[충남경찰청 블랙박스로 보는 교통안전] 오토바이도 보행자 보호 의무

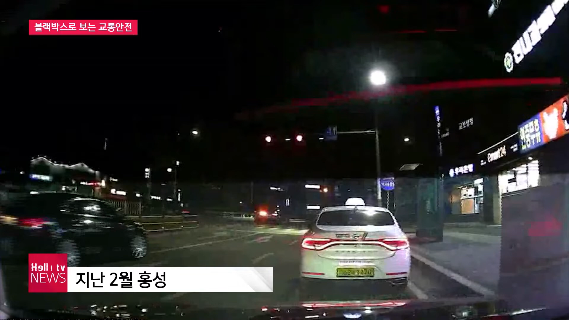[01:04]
블랙박스 차량이 2차로로 들어가는 순간 좌측에서 충돌사고가 발생합니다. 블랙박스 차량을 피하려던 오토바이가 넘어지면서 운전석 측면에 부딪히고 운전자가 다친 사고였는데요.